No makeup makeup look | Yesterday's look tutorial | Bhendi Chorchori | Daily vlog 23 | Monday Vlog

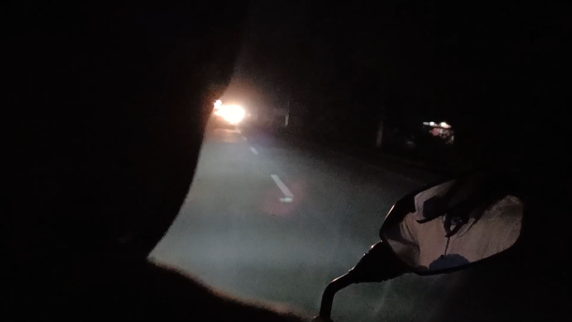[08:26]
आ ही भीड़ है आज, यहाँ पे कुछ हो रहा है इसलिए पूरा एकदम ट्रैफिक जाम लगा हुआ है.